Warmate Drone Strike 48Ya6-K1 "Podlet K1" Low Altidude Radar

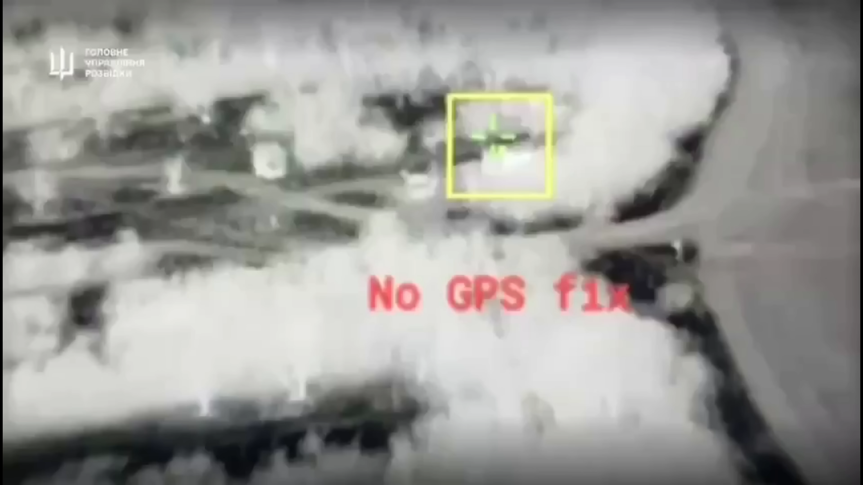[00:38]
but with the war-made slow radar cross-section,
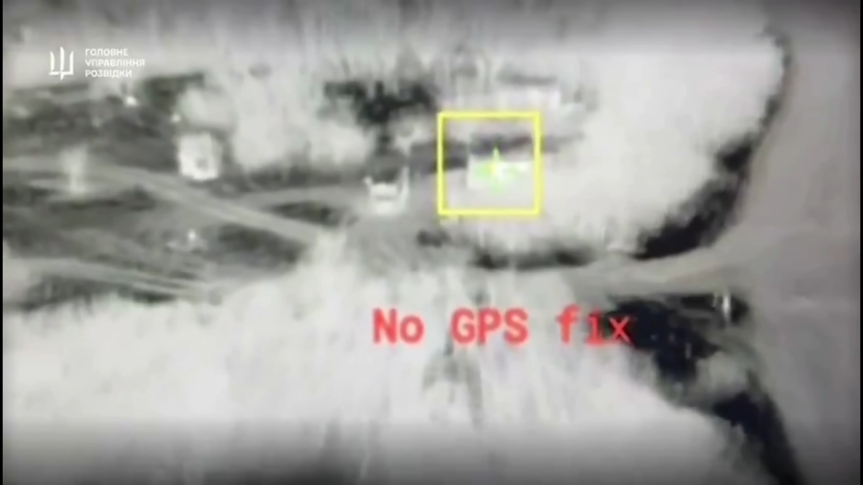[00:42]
being able to use the terrain as coverage without GPS signal, manages to fly to the location and strike the radar.
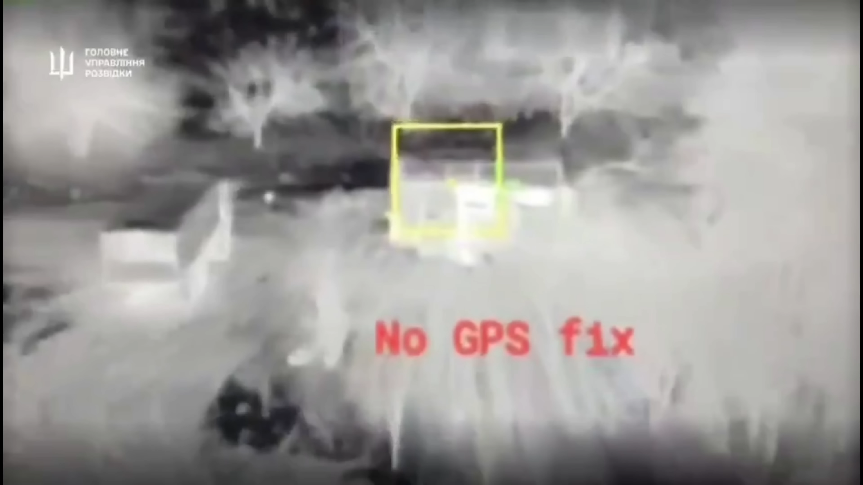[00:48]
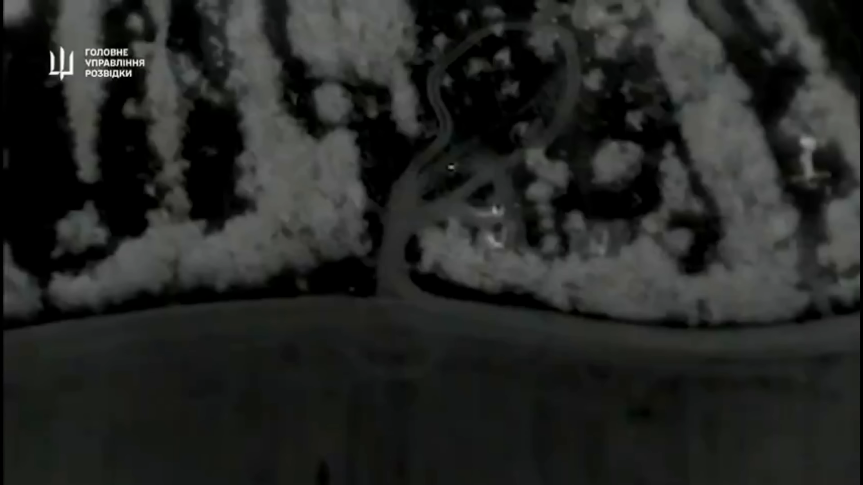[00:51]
With a second drone coming and hitting the command or generator system, showing Ukraine needs more of this drone, being able to penetrate into Russia's defensive locations.